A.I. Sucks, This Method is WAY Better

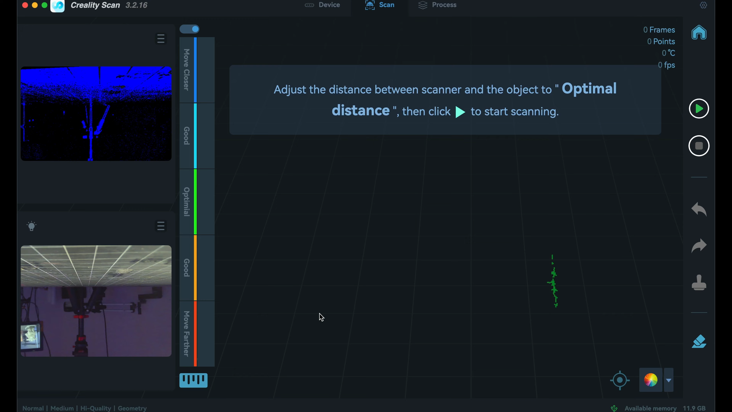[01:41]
In this case I'm going to be doing a medium one going to hit scan and then jump into this.
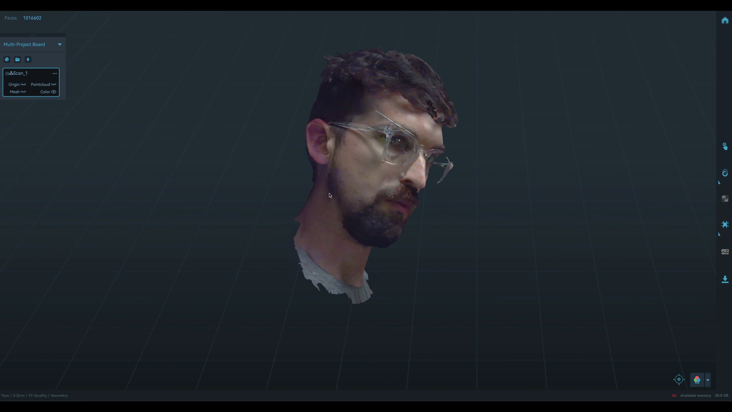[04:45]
You can see here is a couple of my face scans that I have done and so this one was kind of hard because I was watching the
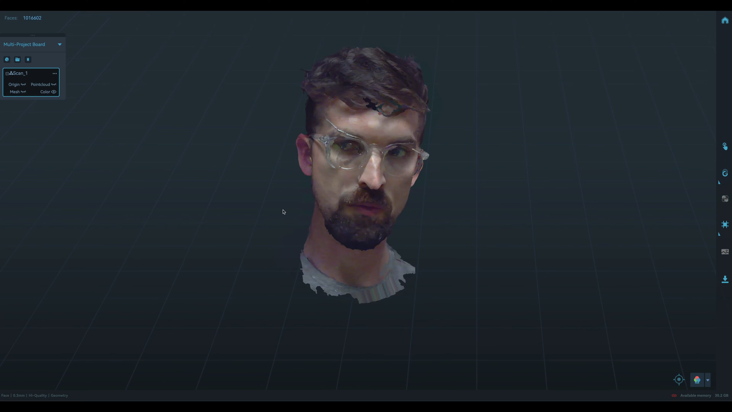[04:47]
screen but this one I have the color mapping turned on and if I actually switch over to the point cloud I didn't
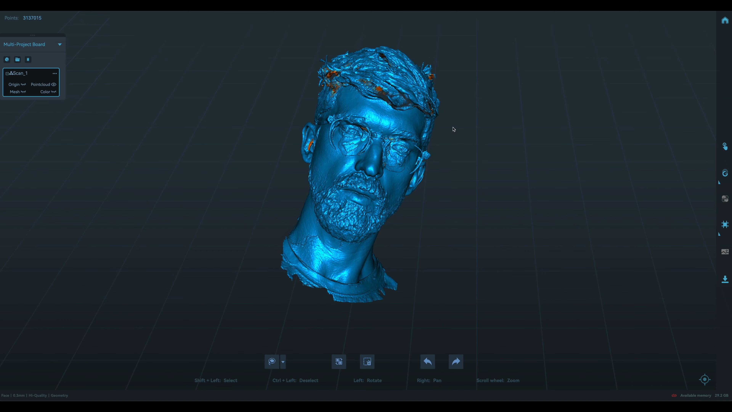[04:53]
get my entire head scan again it's like really hard to get this like behind my head so there's an option to go in there and fill in the holes when you make a mesh.
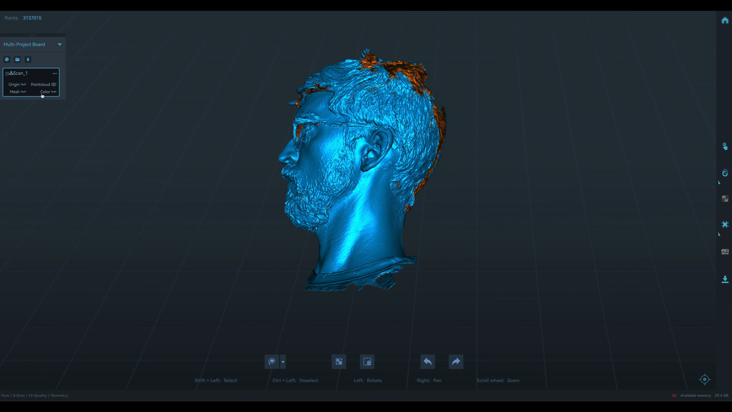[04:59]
This was probably the best scan that I had.
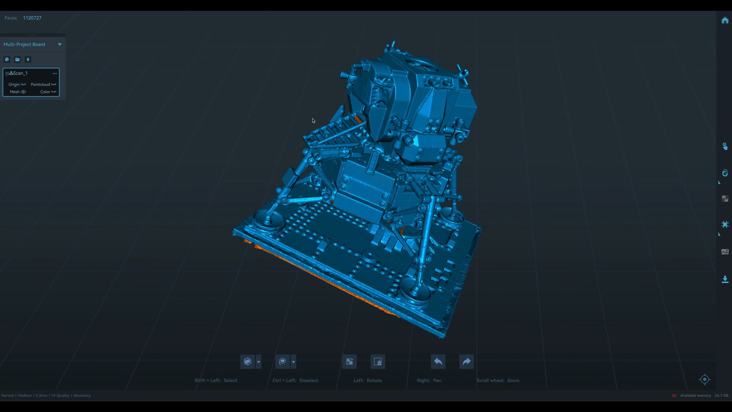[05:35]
It's done a fairly good job especially like on these end plates so I was able to pick up a lot of detail.
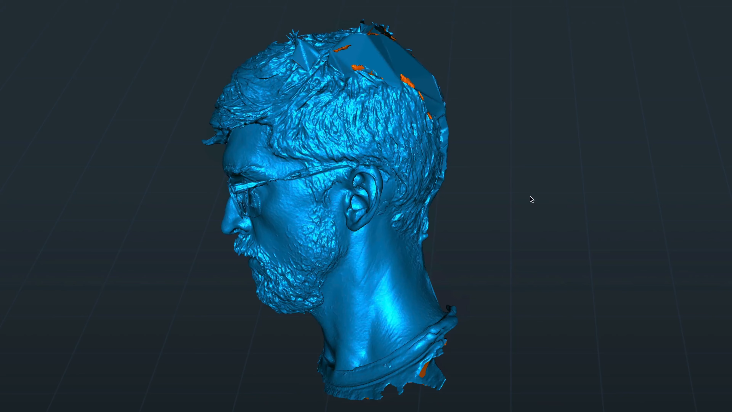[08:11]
So one thing they provide and something that I actually did when I scanned R2D2 in his head are these tracking markers that are basically these little reflective stickers and as long as there are like four to five of these markers in the frame when you're doing the scan it can use this to track the geometry.
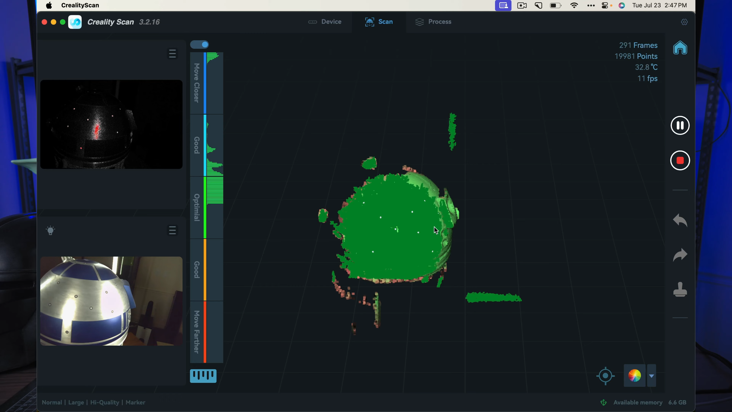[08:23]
So I found that really helpful especially with R2 where you have that really reflective aluminum surface that is fairly large so it's pretty easy to lose track of it.